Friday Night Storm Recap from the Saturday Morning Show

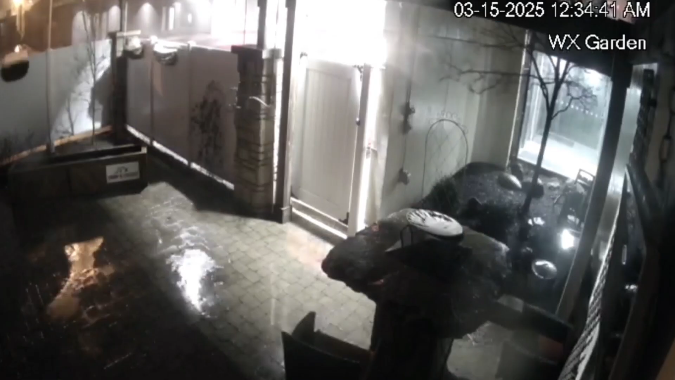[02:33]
Also, one thing I want to share our own weather garden took a hit last night. As you can see, some of our security footage recorded by one of our engineers shows the fence completely blowing through.